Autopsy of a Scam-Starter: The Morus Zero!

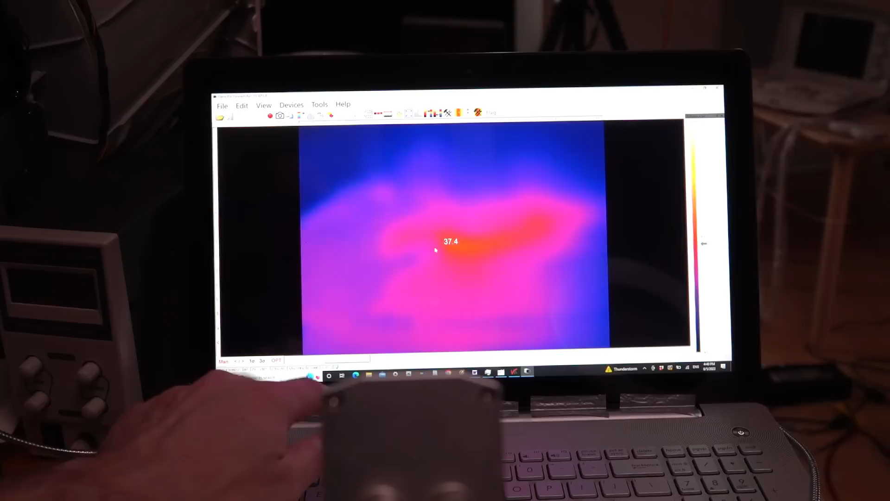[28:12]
So obviously the thermal camera is showing you that this is where the CPU of the computer is because it's nice and warm. And there's my hand, and these things are quite sensitive. They'll tell you, quite happily, where are the cold bits on your hand and all that sort of thing.
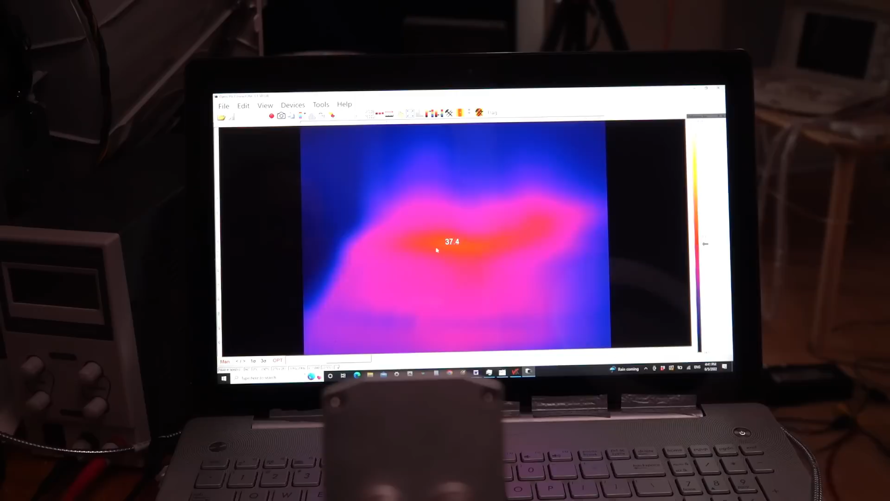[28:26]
Comes the question, I'm going to point it away from me. UV, you got to be a bit careful with UV.
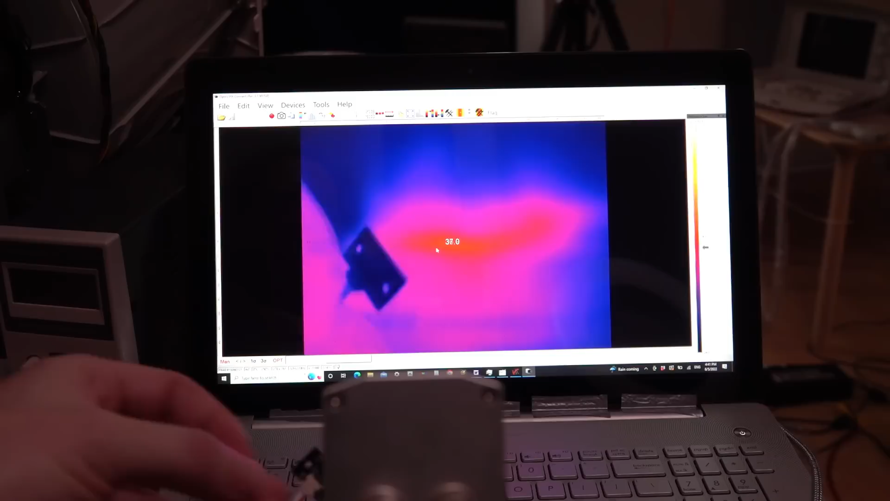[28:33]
So let's have, so even if I just touch this thing, you'll see that,
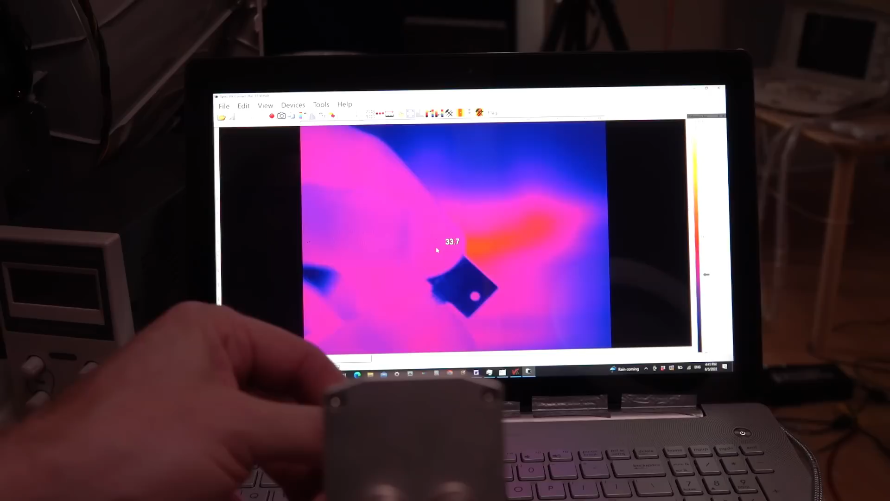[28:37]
just me touching it for a couple of seconds will actually warm it up a little.
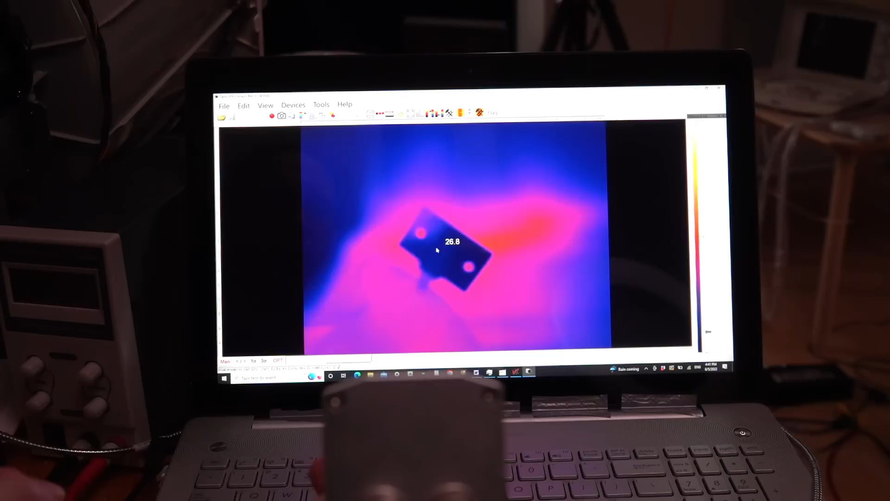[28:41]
But we're, what, at 26 degrees? Good. Right, now let's turn it on and see what the heat generation is like at about 7 volts. Boom, we're on. So we're running at 6.9 volts. We're up to 40 degrees. This is what I meant. I burnt my fingers on this. We're up to 70, 80, 90. Yeah, so clearly they can't run this thing continuously. It's over 100 degrees already.
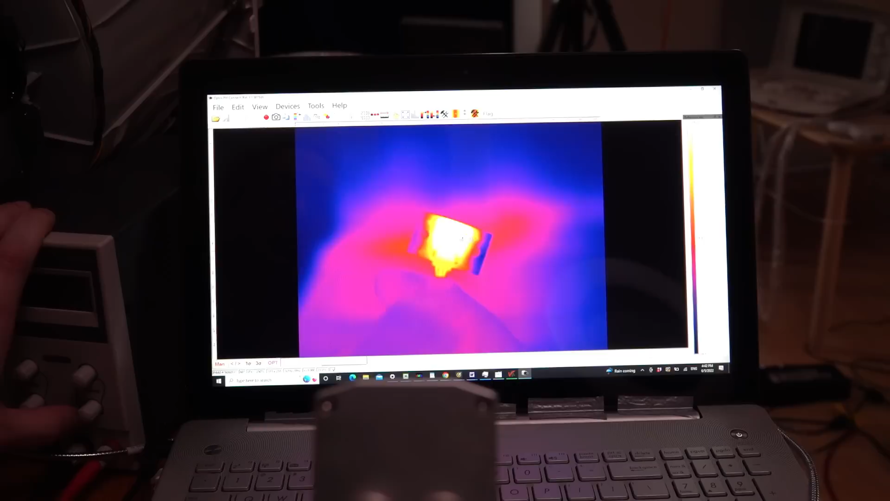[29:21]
And at that point, I'm turning it off. Yeah, that's why I burnt my fingers on this thing. Yeah, this is why you'd normally put heat sinks on these things. But at least it does produce ultraviolet radiation. And just to give you some idea of, the difference, the power of these things. And now I'm going to clip on
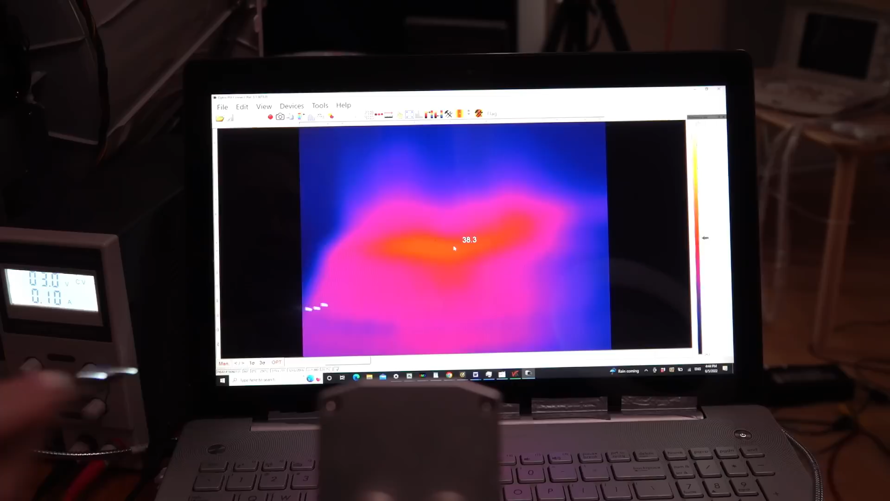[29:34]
the white LEDs and we'll see how much heat they generate. And the answer is not a lot. So the white LEDs, generate almost no heat.